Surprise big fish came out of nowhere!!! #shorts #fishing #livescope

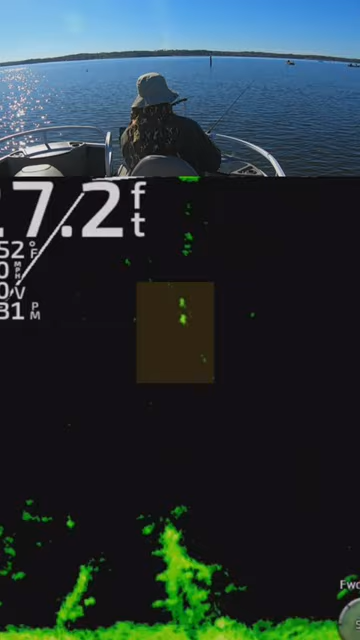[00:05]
our meal now this one's funny so i'm dropping down thinking i'm about to vertical jig over this log right here right you see me dropping down i'm like i'll just go down here and pull out one of these fish but look at what popped up right there
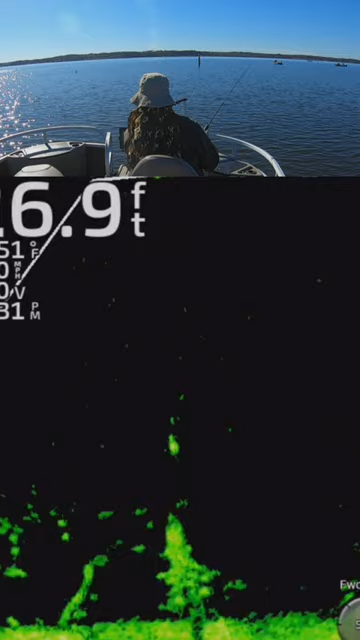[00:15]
some fish came into the screen and he he came into the beam and we wind up getting him instead so i couldn't even get down to the fish i was targeting because there was a fish coming that's a good fish too